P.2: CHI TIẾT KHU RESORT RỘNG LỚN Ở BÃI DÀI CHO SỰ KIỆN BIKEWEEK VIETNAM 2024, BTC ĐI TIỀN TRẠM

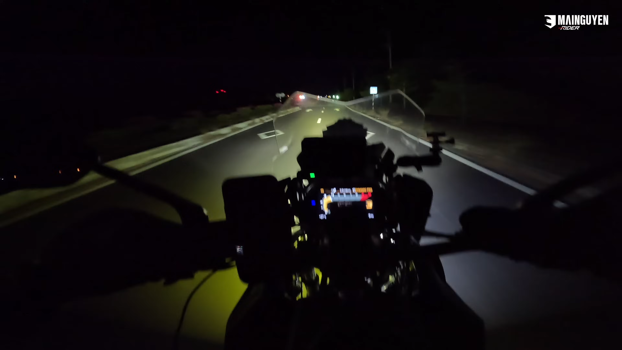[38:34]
Các bạn thấy đèn xe bên sáng không? Ghê không? Nếu các bạn không có bật pha lên là không thấy gì luôn ha. Cái bùng binh ở trước không thấy luôn kìa. Đó, ghê chưa? Mấy cái khu gọi là đồng không mong quạnh là tối thui hả? Mà không có đèn pha là không thể dám chạy luôn các bạn. Tắt cho các bạn coi thử nha. Đó.
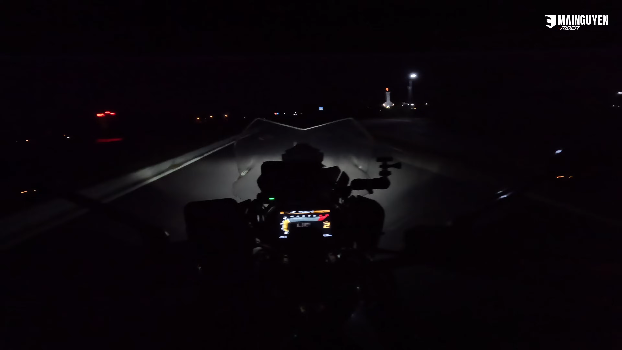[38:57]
Kinh không? Lên đèn nè. Ở đây cái nhà thờ Cù Hin đang đi vô trong cái khu dân cư ở Bãi Dài, uống cà phê với bạn già.
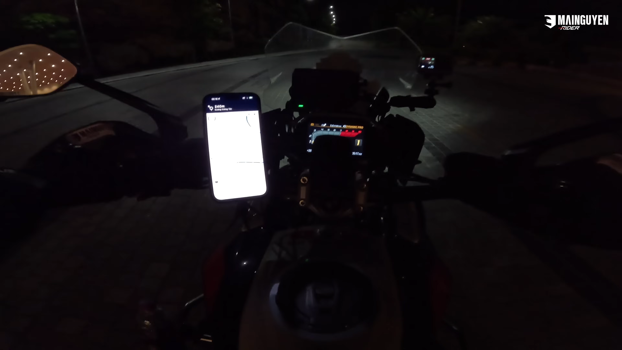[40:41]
Tối quá không biết đường đi ra luôn các bạn ơi.
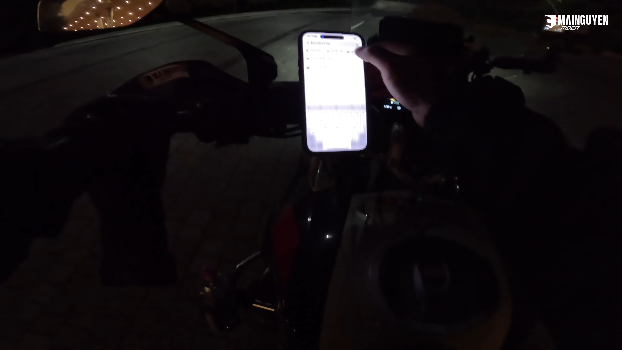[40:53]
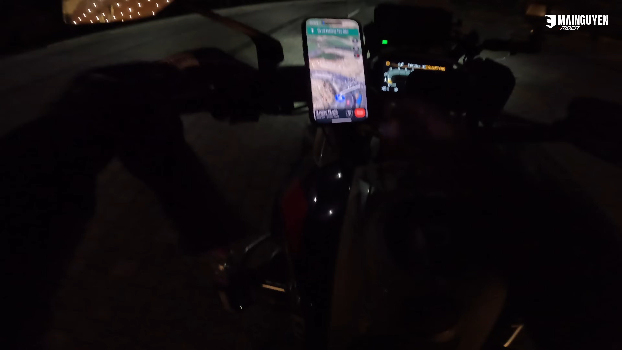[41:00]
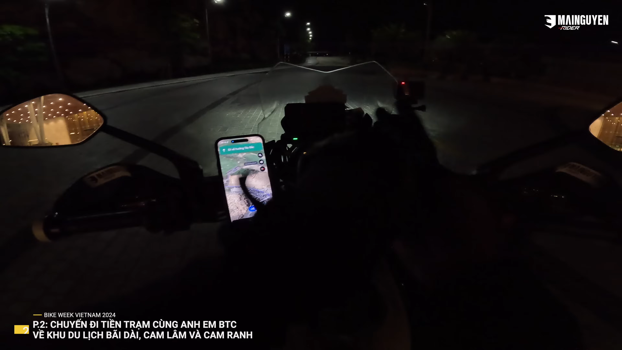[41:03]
Không biết đường thoát ra khỏi cái khu này luôn á. Tối thui luôn.
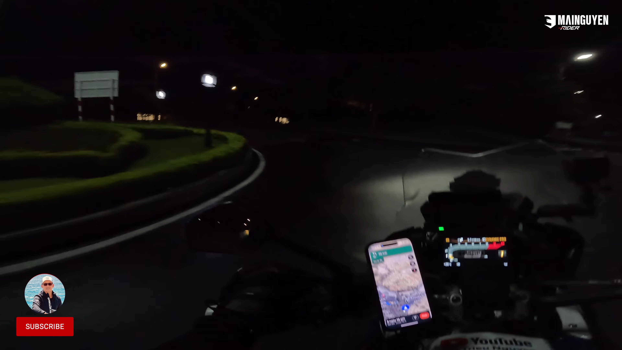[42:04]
Đây cái cổng này. Rối luôn. Đi ra.
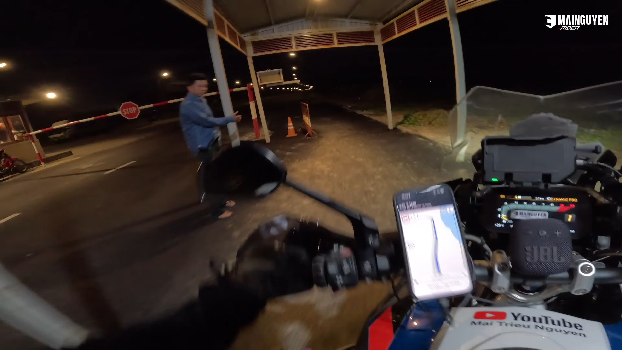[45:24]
Rồi, đây các bạn ơi. Mưa bay bay nữa chứ. Hy vọng là đừng có mưa. Hy vọng là đừng mưa các bạn. À. Giờ mình chạy ra
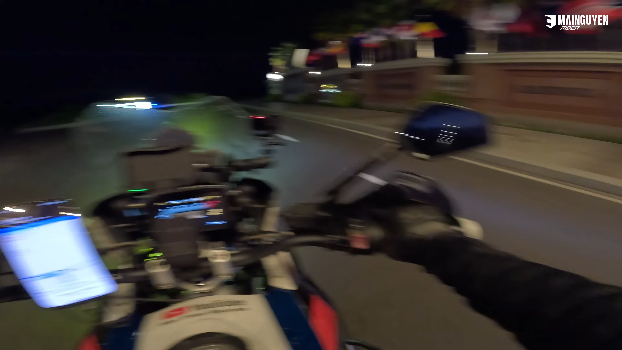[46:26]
Đó, ngay vòng xoay có một vài người đạp xe đạp à. Ha.
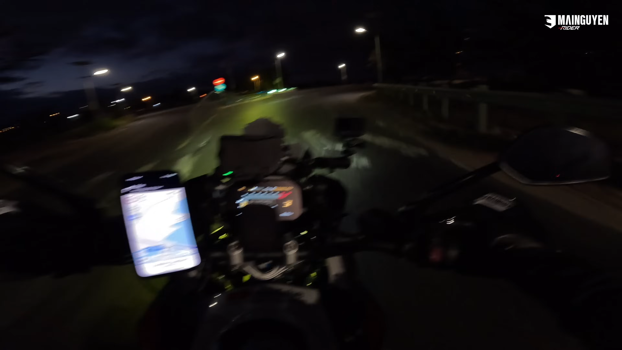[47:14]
Đây đây là cầu Long Hồ. Cầu Long Hồ lúc 5. Cầu Long Hồ lúc 5 giờ rưỡi sáng các bạn.